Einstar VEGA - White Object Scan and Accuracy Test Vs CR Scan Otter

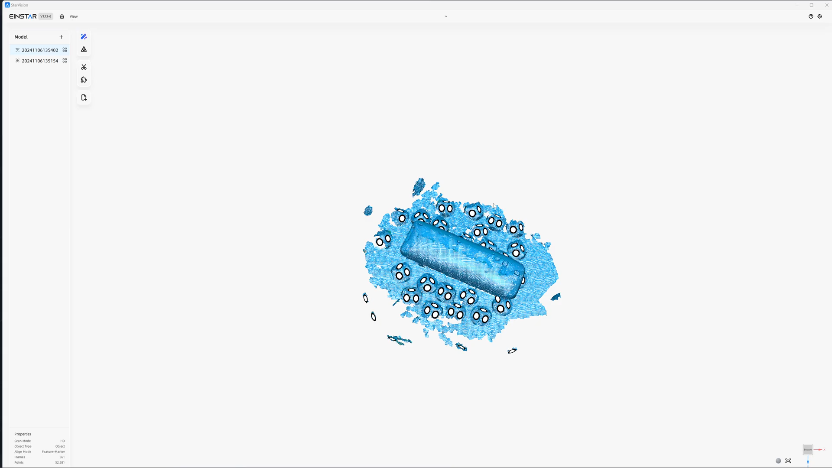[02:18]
it so we have this one remote here and here so I
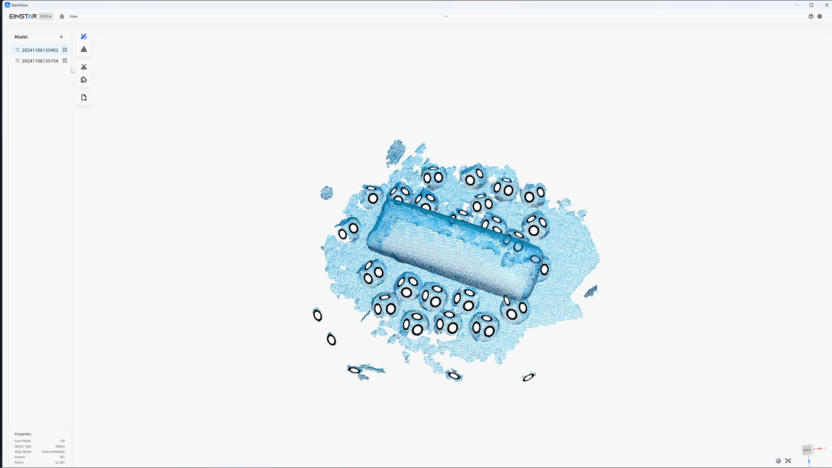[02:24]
will crop right and then I delete the less red okay
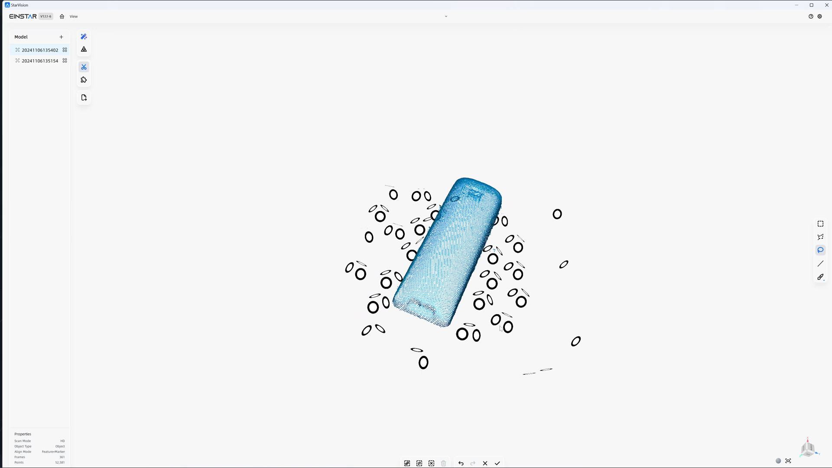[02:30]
so I can't delete the markers all there that's strange and then I will mesh 0.14
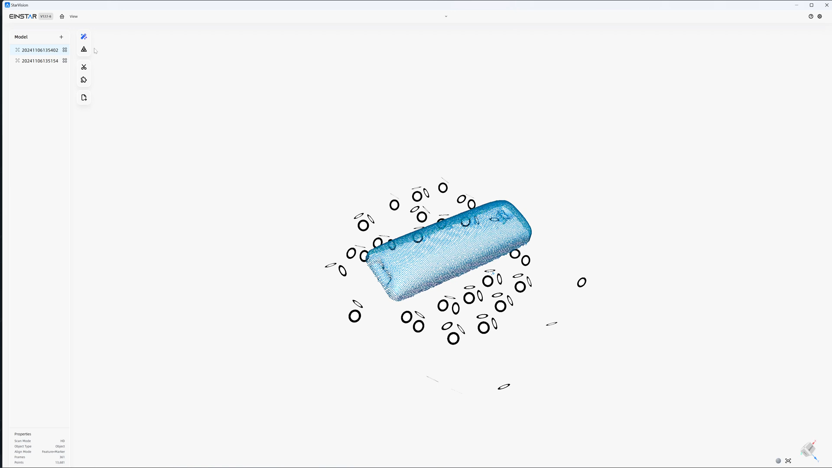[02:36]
okay so I'm not sure what this is but
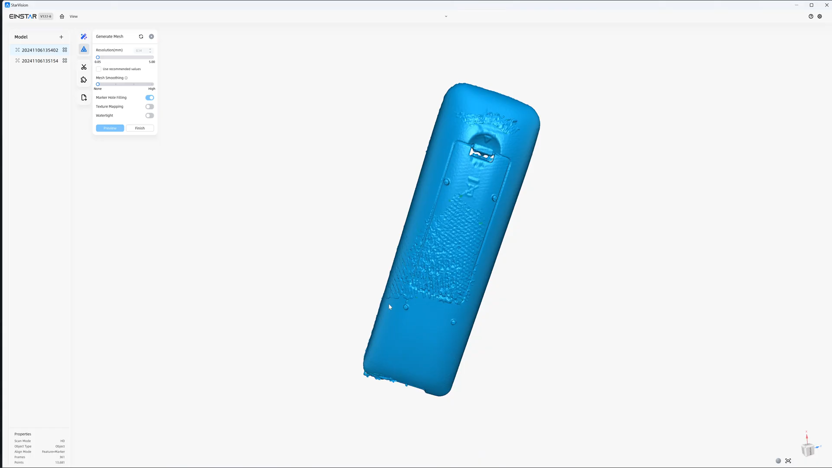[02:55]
no it's the same as when I scan the black controller
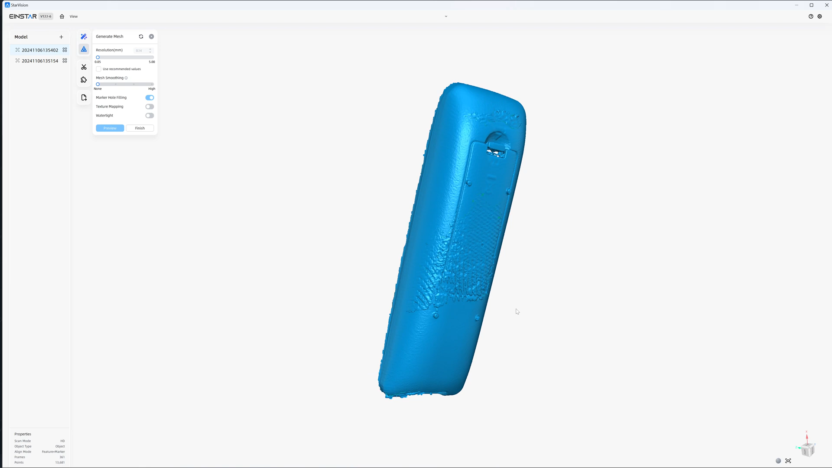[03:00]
I have this too that's strange isn't it when I scan with
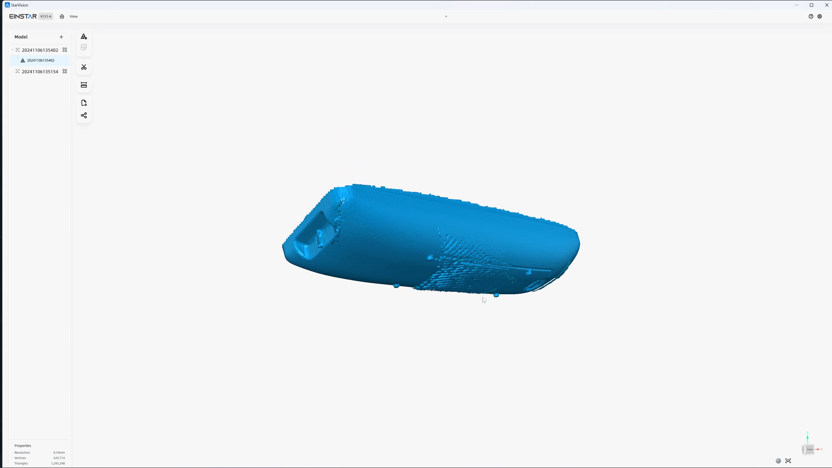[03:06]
the markers why they have a double wall like it losing track
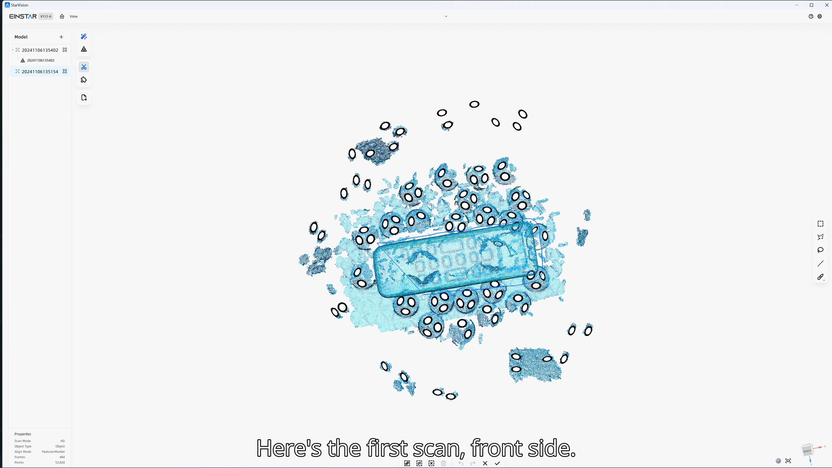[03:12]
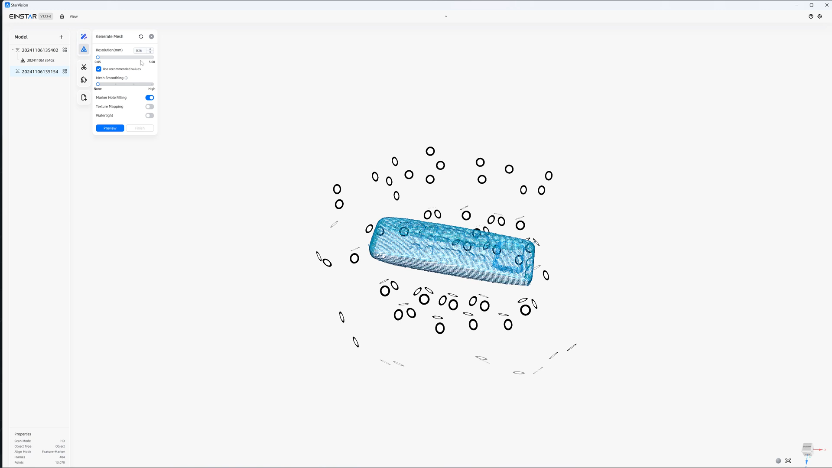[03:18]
I will mesh to 0.14 same as before okay uh this
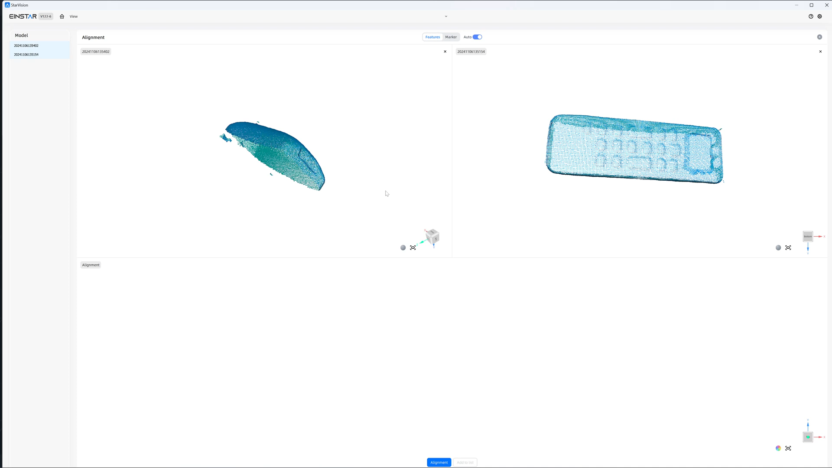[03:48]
okay so you need to merge before processing the point cloud they have auto alignment let's try it
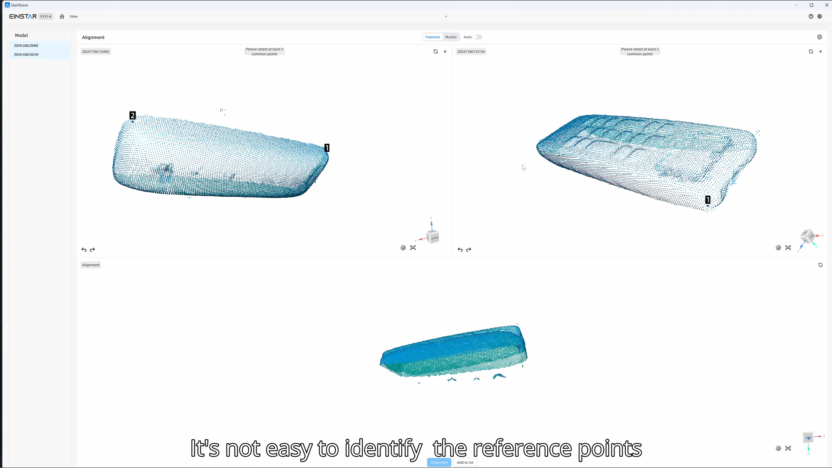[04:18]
this corner two two and this corner three three and probably somewhere here
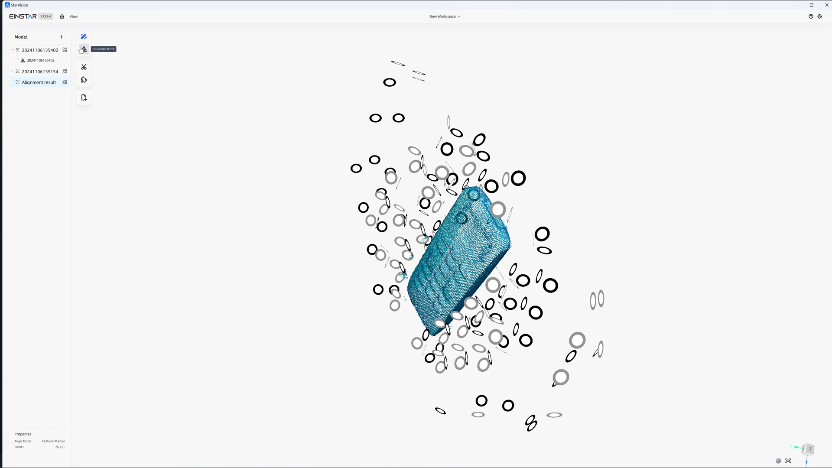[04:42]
I will generate the mesh let's say one full
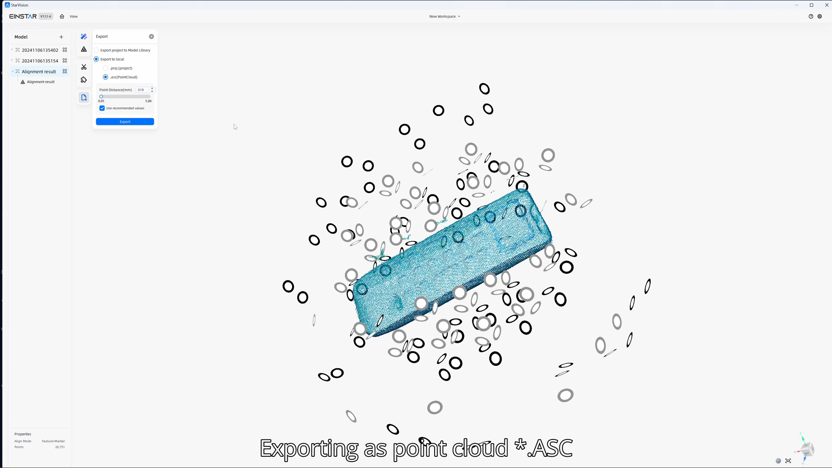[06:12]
it has the ASC format 0.18 I export it and then we go to car compare and measure it
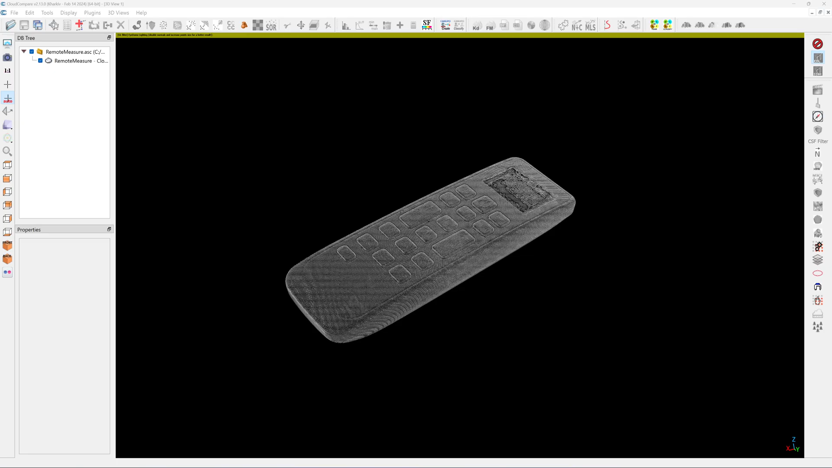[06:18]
okay this is from the wicker the edge
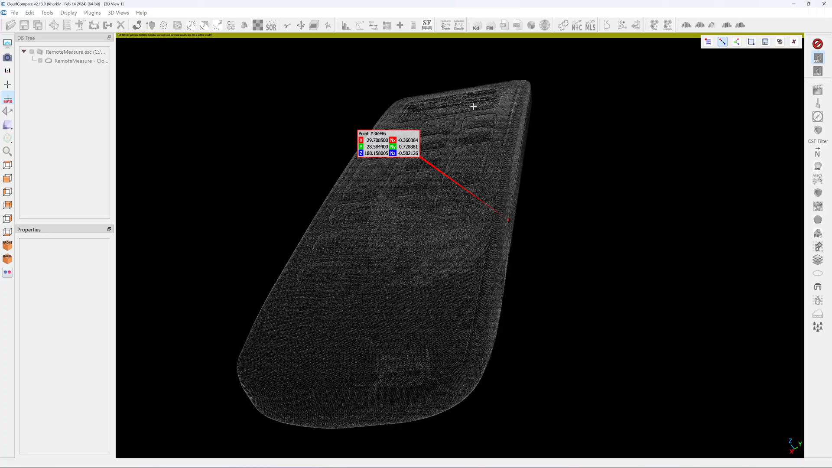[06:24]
and then I go across it here
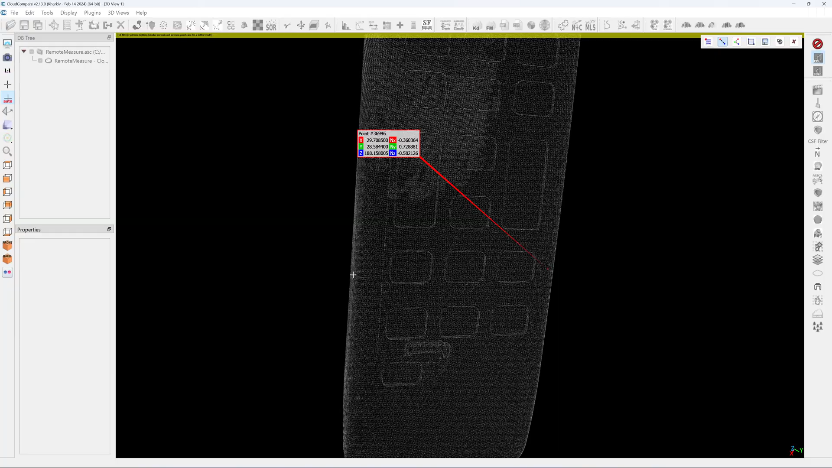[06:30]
right so it's 44.2
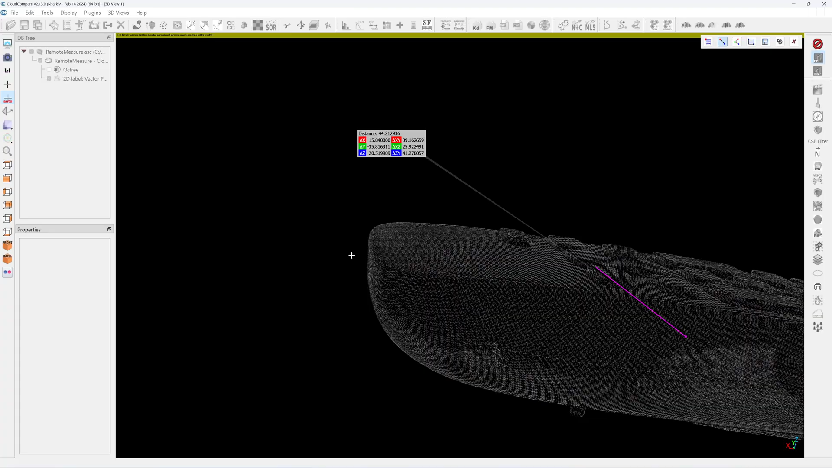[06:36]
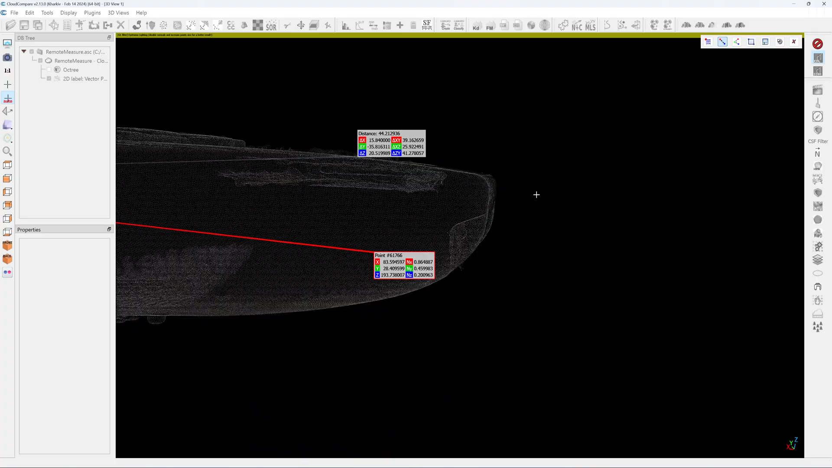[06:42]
so so I'm trying to find the most extruded part
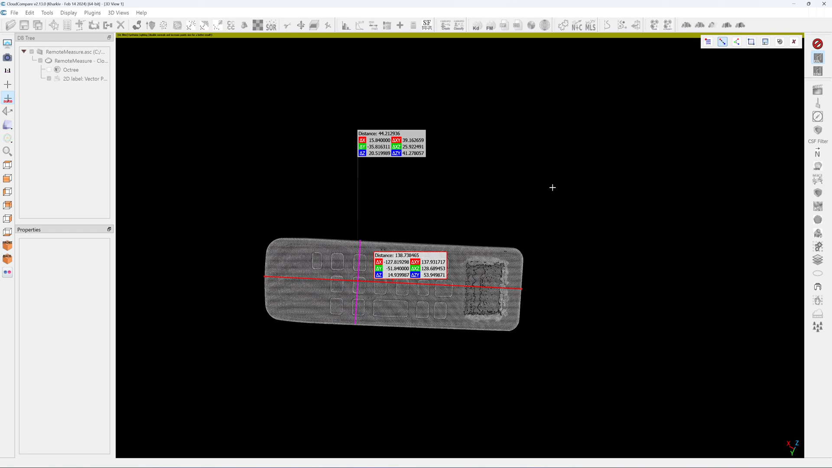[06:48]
okay so it's 13.7 yep 43.88